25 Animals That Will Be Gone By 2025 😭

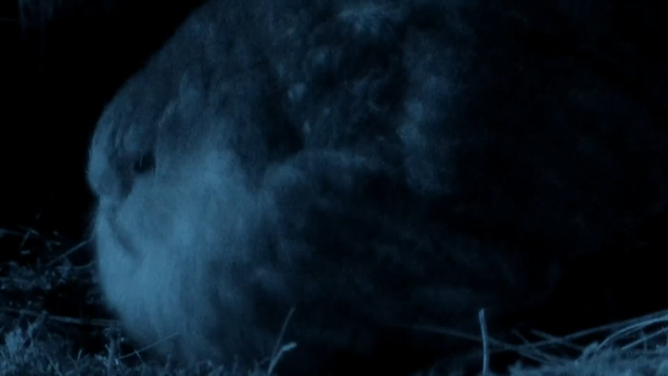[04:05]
It is a large flightless bird active at night with a distinctive owl-like face.